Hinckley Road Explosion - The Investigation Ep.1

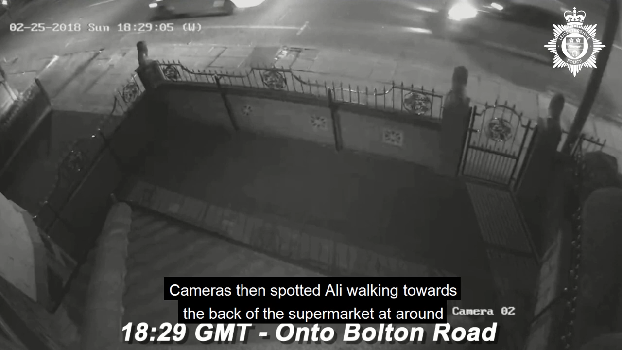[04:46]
Cameras then spotted Ali walking towards the back of the supermarket at around 6.30pm, where we believed he was making the final preparations for the fire.
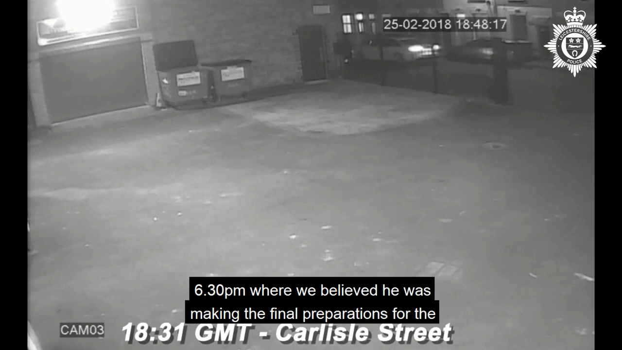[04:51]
And cameras picked him up again, leaving the rear of the shop just before 7pm.
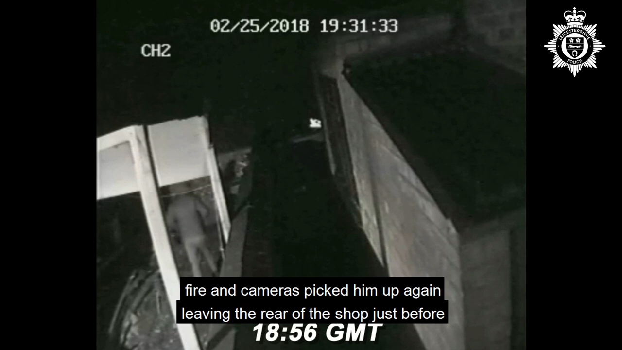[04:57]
By that stage,
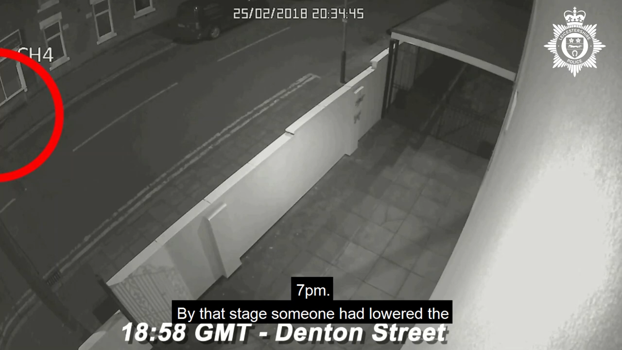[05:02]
someone had lowered the shutters at the entrance to the premises, a strange thing to do when the shop normally stayed open until 10pm. Minutes later, with Victoria now alone in the shop, the explosion happened.
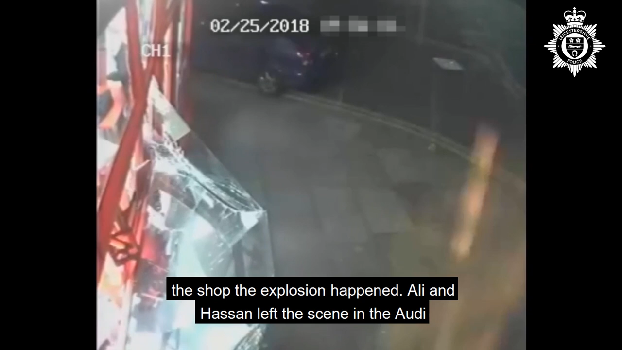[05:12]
Ali and Hassan left the scene in the Audi, heading back to Coventry.
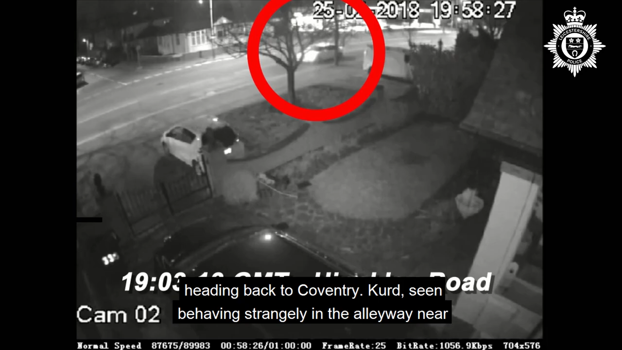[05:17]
Curd, seen behaving strangely in the alleyway near the explosion,